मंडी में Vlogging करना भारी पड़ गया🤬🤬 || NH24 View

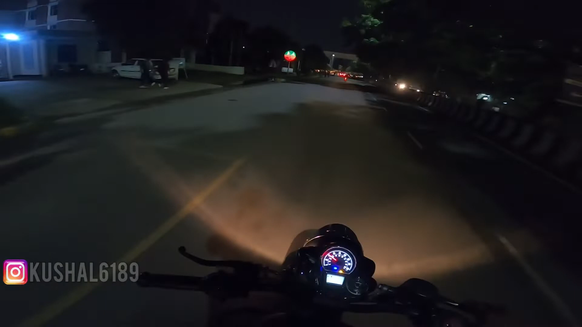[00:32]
नोड़ एलेक्रोनिक सिटी वहां से जा रहा हूं मैं घर की दरब आज वेटनेस दे भी है तो आज बिग विजार डे है यानि मार्केट का दिन मेरे घर के सामने मार्केट लगी होगी परचेजिंग भी करेंगे और यह रास्ता भी
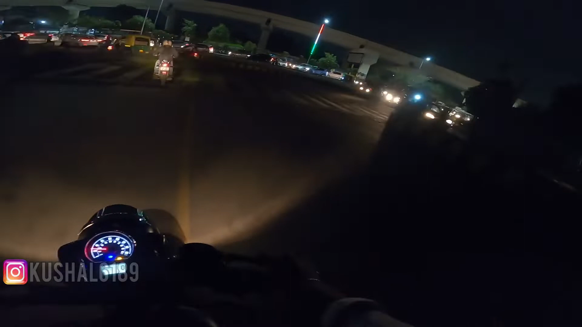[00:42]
दिखाऊंगा क्यों कि यह दिखाने लाइक ही है देखो भीड बहुत जादा है जादा तर लोग यहां पर वह वाले हैं जो अपने ऑफिसस से निकल रहे हैं घर जाने के लिए तो हम इधर से चलेंगे कोई
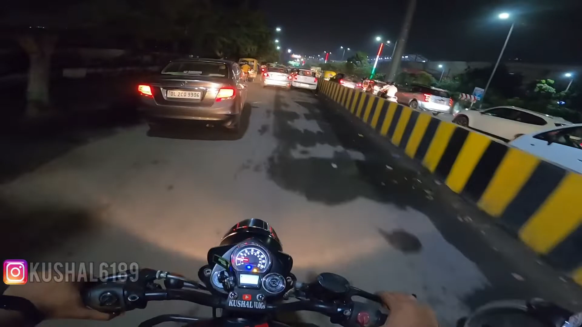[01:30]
और ये नॉइडा में हूँ अभी मैं तो सारी चीज़ बहुत पास-पास में पड़ेंगी चलो जल्दी से दिखाते हैं अभी जा अब ही मैं थोड़ा सा यहां से निकलने की कोशिश करता हूं क्योंकि जाम यहां थोड़ा ज्यादा ही हो जाता है शाम
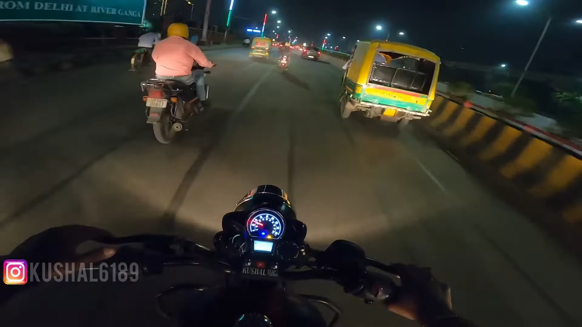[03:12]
भी मि आप पहुंचेंगे और वह लगवाग बहुत ज्यादा लेन की रोड है और लेन तो एक साइड याद नहीं पर बहुत चोड़ी चोड़ी आप मेरे साइड देख लिना एक बीच वाली जो रोड है उसको क्या बोलते हैं जिसमें से बीच से निकल नहीं सकते है एक्सप्रेस
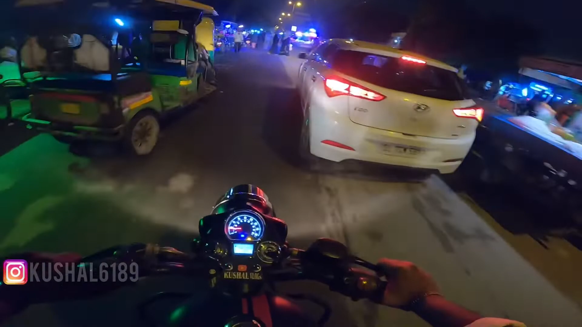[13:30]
गाड़ी वाले आगे तो यह रिक्षे वाले है कहीं भुचड़ देतने गाड़ी इंसे � बड़ी दिक्कत हो जाती है चलो बाईया बड़ा हो अब
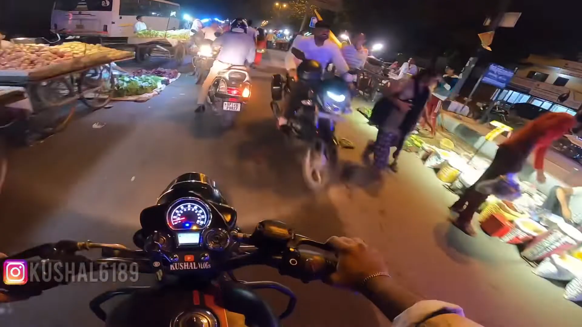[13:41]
हम एसे लेंगे गाडियों से विसामान खरीदने आ रहे हैं आफे सब कुछ आपने
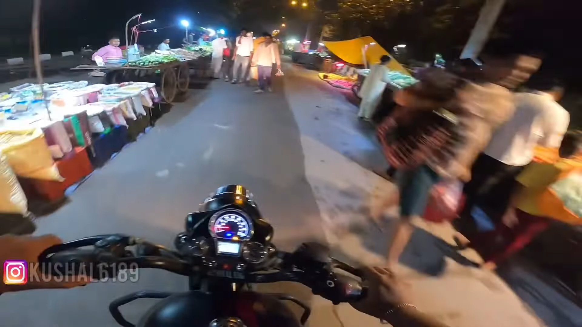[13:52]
आज थोड़े घंडा से लग रहा है क्यों कि आ राम से चला रहे हो क्योंकि बारिश हुए थी इसके वेज़े
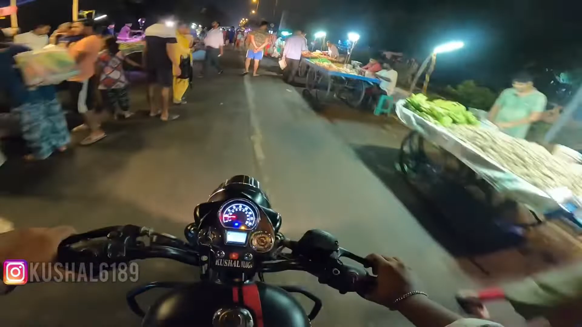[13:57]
से वरना भी भिड � बहुत रहती है अभी तो में एरिया में चलना है थोड़ा आगे यह क्यूंकि अभी बाजार शुरू है नहीं तो बाहर
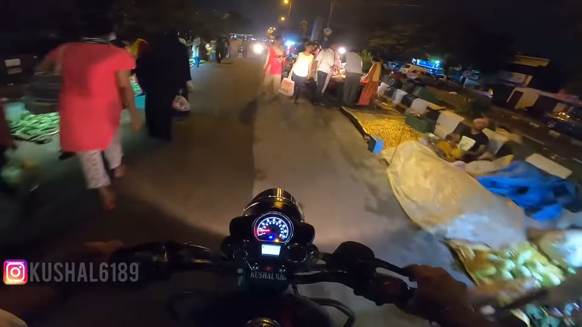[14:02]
से अंदर की तरफा रहा हूं और जहां रहता हूं वहां वह एकदम सेंटर बाजार में रहता हूं तो यहां पर आप देखते जाओ भी भीड़ बढ़ती चली जाएगी सब्चीज लेज़ें सब्जी ओंगी दुकान
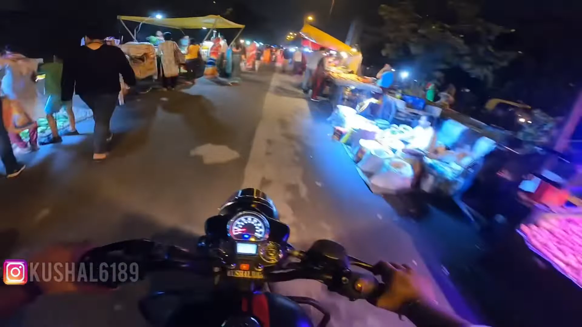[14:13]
मसालों की दुकान हर चीज घर का आपका आइटाम होता है ना हर वो चीज यहां पर मिलेगा हर चीज हर चीज और सबसे चीज के रेट बड़ा सही मिल जाए तो
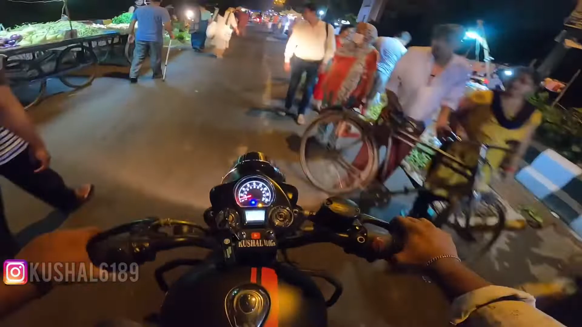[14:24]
लोग तब तक साइड निए अटेंगे जब तक उ लेना नजर उसी भड़ी रेगी पर पता नहीं कैसे अहसान विसान करतेते हो साइड हट करके वरना हटेंगे उनका बच चली तो चड़के
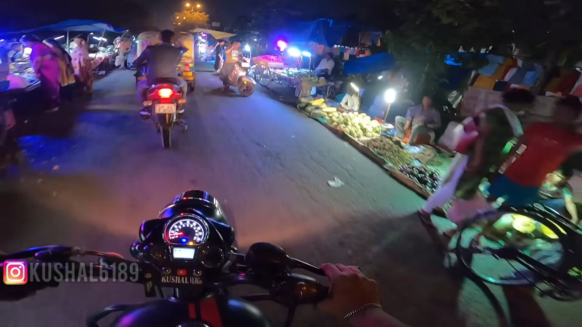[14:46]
आपके उपर चड़के निकल जाएंगे चलती गाड़ी के उपर वह हटेंगे नहीं आपको ध्यान देंगे रिस्पांस भी नहीं
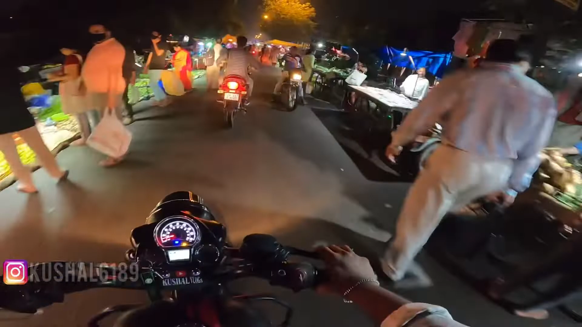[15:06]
कर रहे हैं देख्षा लेकर के आया हुए है सब बीच मार्केट में पता हैं लोगों को कि बिल्कुल निकलने की जगा नहीं है किसी
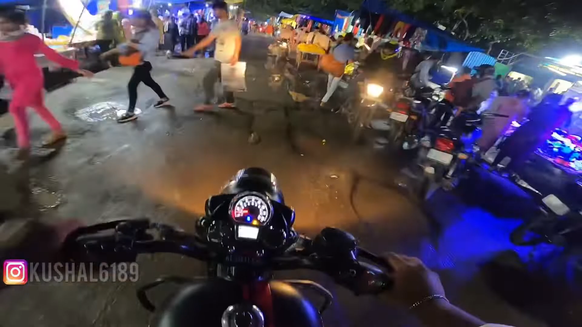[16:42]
रखी लिए कुछ भी समझ नहीं आ रहा है यह देखो यह दिली का हिस्सा अभी दिली शुरू करी मैंने यहां पे जो है गड़ा गुटा मिलने लगा हलाकि जादे तर सड़के सही है पर क�